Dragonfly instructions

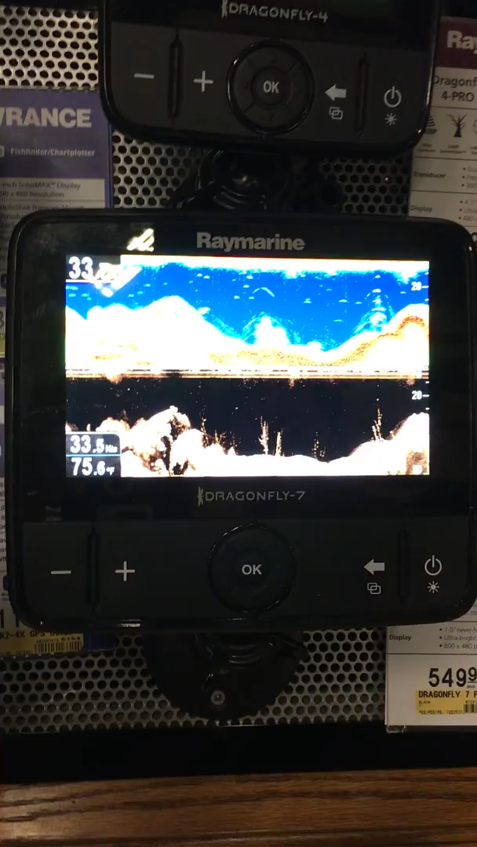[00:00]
From the standard mode, how do I just set the tracking up, and how do I do face up north?
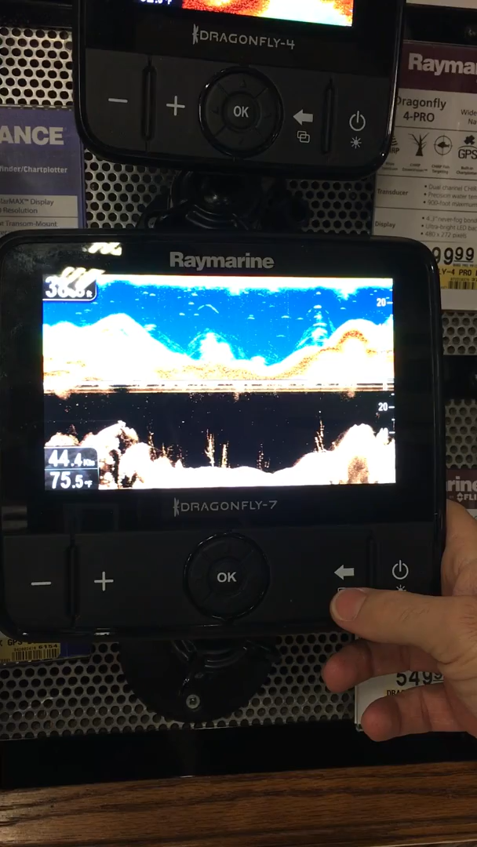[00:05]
On screen: water 75.5°F
Okay, so this is your, this little double screen, that's how you're going to get to your different screen modes.
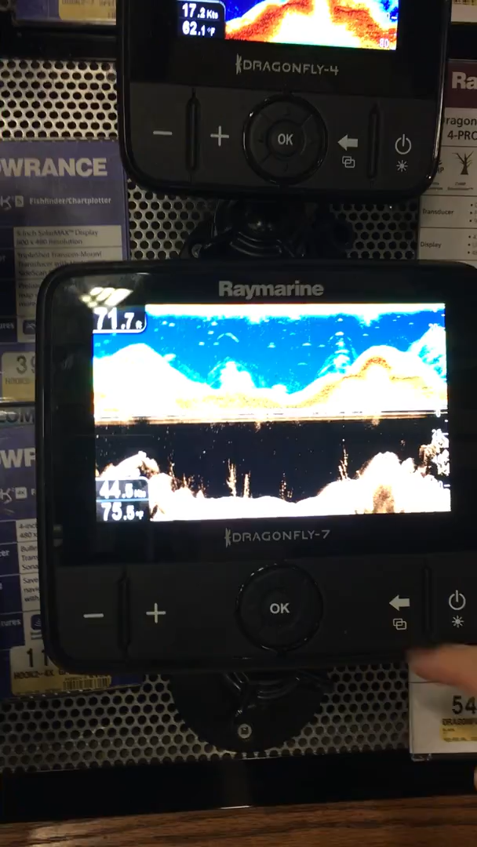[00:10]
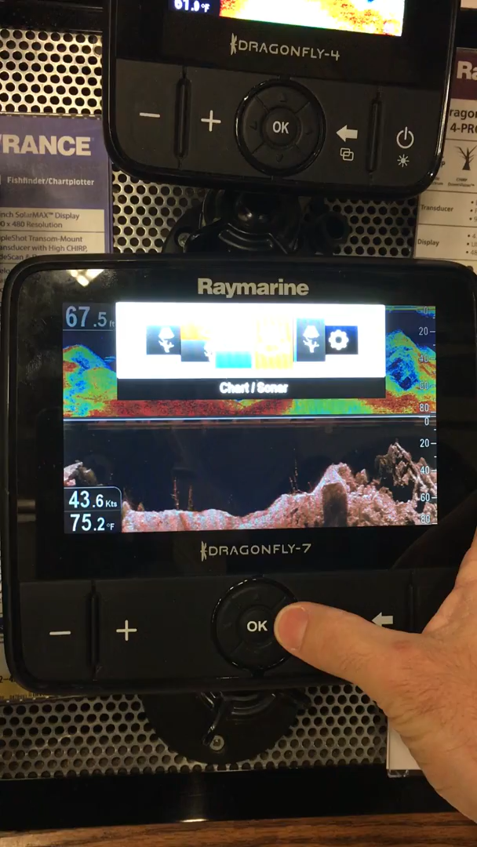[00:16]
On screen: depth 67.5 ft, water 75.2°F, speed 43.6 kn
So you're going to start with that, and then, so your questions are mostly about charting, so we're going to a full chart screen.
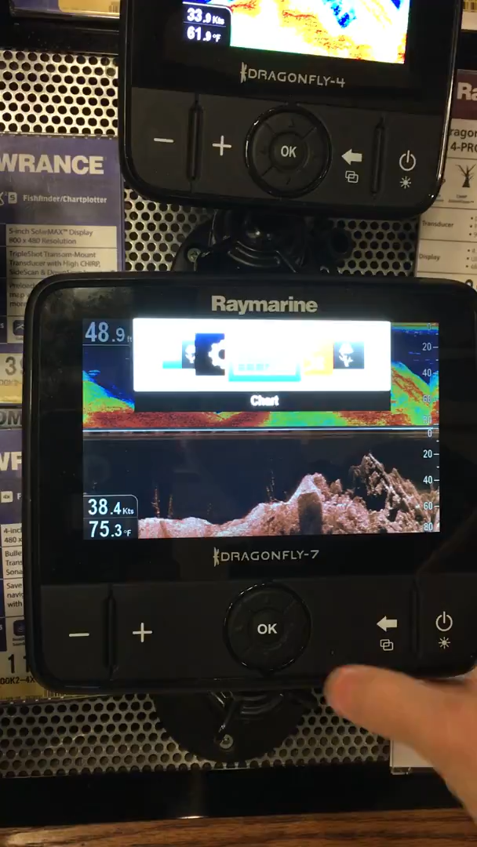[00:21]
Hit okay. So here are charts.
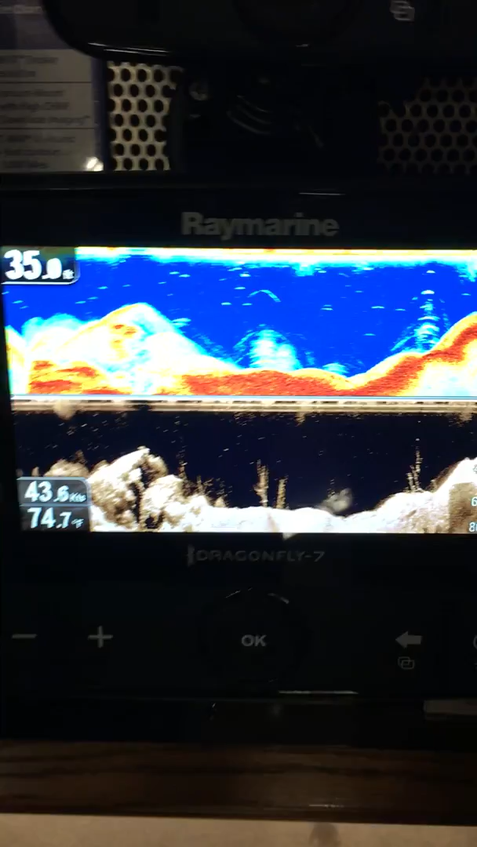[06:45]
Yes. I, when you say run, what do you mean by, like when I'm moving the boat? Yeah. I would, yes.
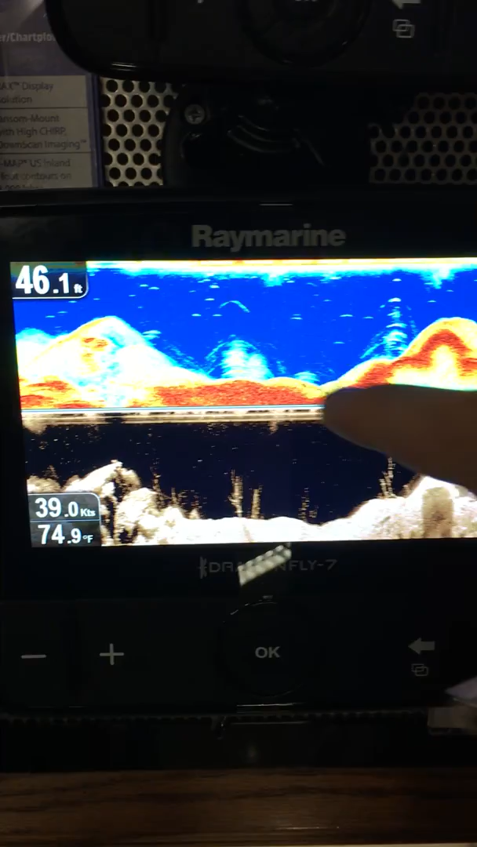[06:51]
On screen: depth 46.1 ft, water 74.9°F, speed 39.0 kn
You'd go with this one. And you would only put this on when you're at a location, would you want to look at the bottom more detail?
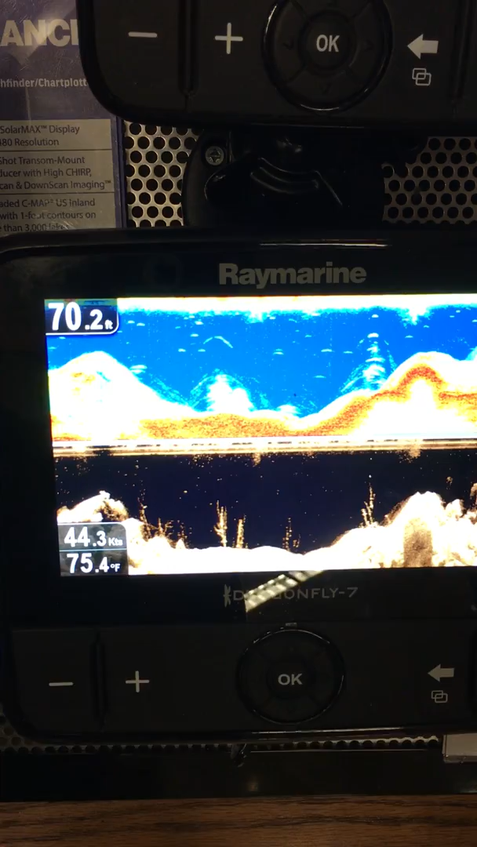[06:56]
On screen: depth 70.2 ft, water 75.4°F
Yeah. So this, this will show you fish. They'll both show you fish and they'll both show you the bottom.
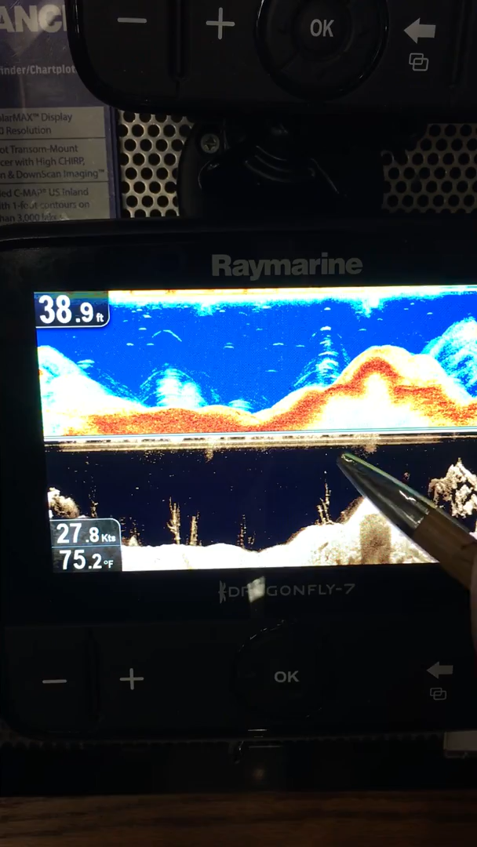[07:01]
On screen: depth 38.9 ft, water 75.2°F, speed 27.8 kn
This is down vision, chirp down vision. The chirp down vision does a better job of showing you detail on the bottom.
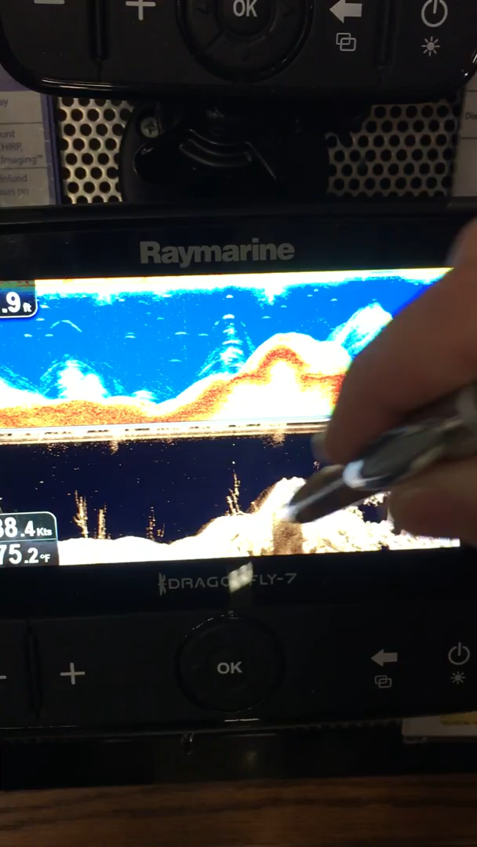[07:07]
It will show you fish, but it's easier to see the actual fish on this screen above.
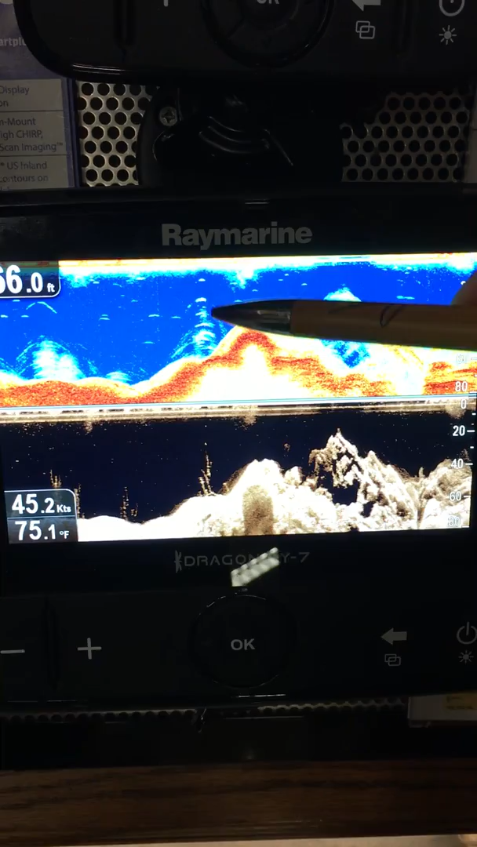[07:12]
On screen: water 75.1°F, speed 45.2 kn
This shows you better separation in the fish. Um, and the reason is because they, they're using different frequencies and different cone shapes. So I'll be right back.
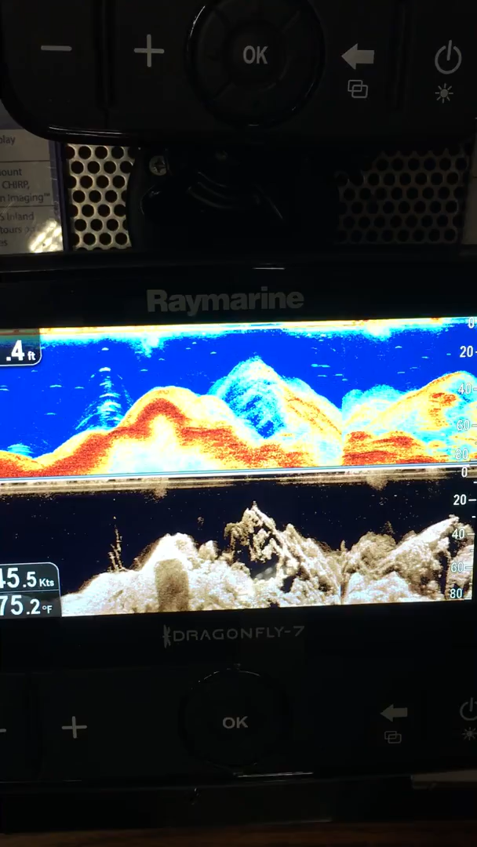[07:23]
On screen: water 75.2°F, speed 45.5 kn
I'm going to show you, I have a visual aid that will show you the difference. Okay. Let's go more. Let's do some more. Okay.
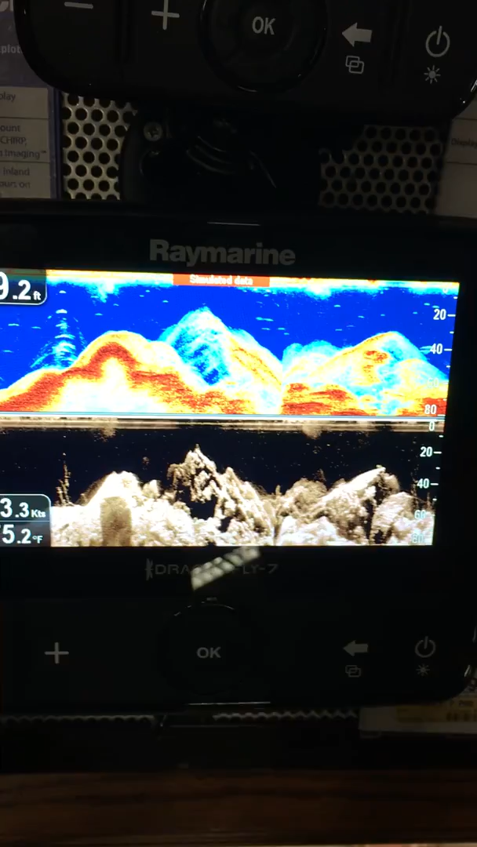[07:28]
Visual aid. Okay. The, um, now to set this up to view it on the phone or on an iPad.
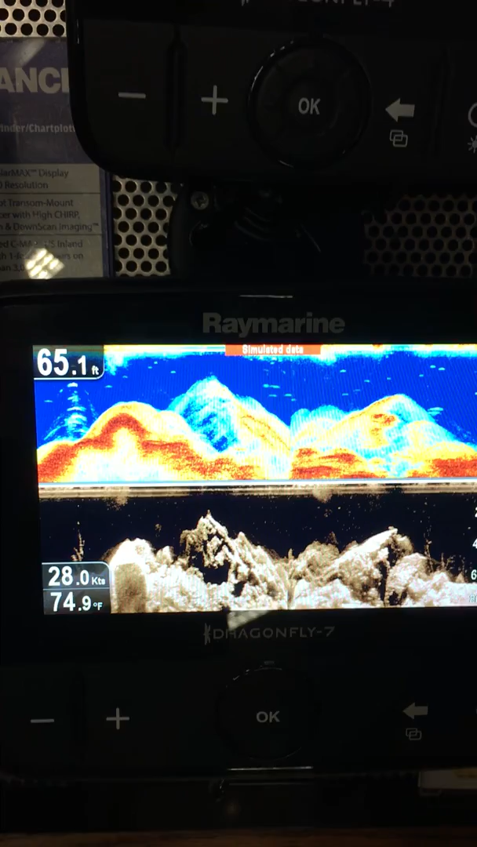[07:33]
On screen: depth 65.1 ft, water 74.9°F, speed 28.0 kn
Yes. How do you do that? That's a good question.
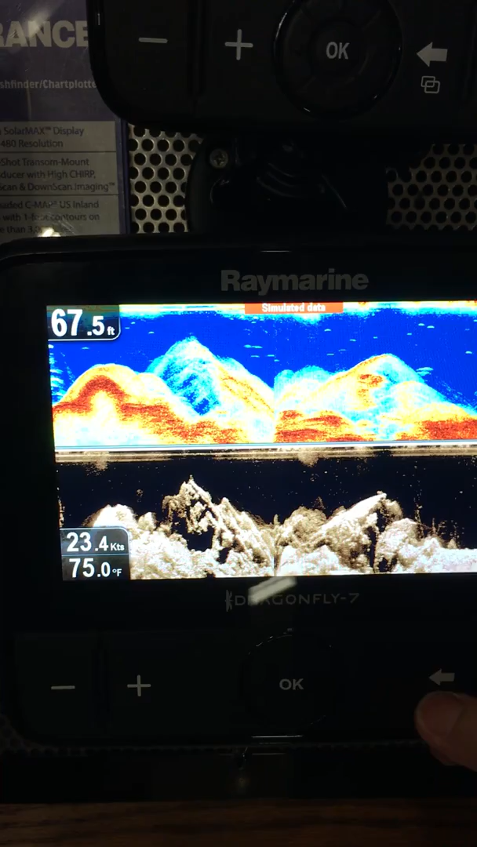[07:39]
On screen: depth 67.5 ft, water 75.0°F, speed 23.4 kn
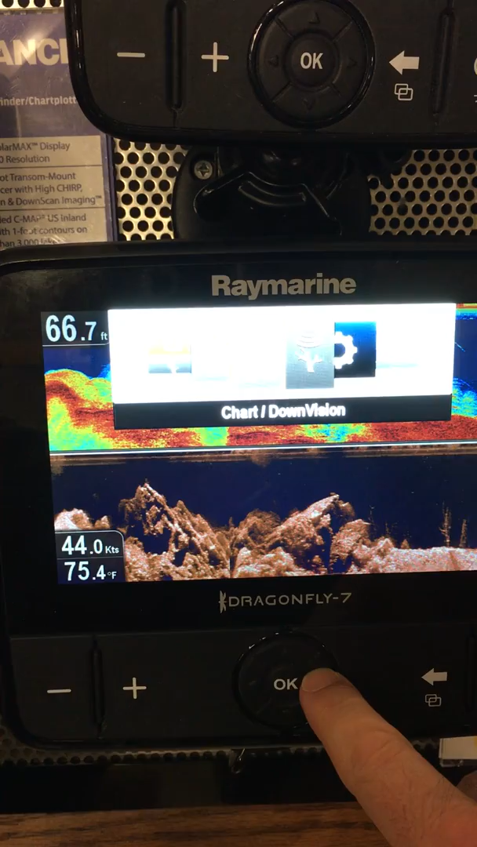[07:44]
On screen: depth 66.7 ft, water 75.4°F, speed 44.0 kn
So we're going to go, um, so I'm looking for like something probably.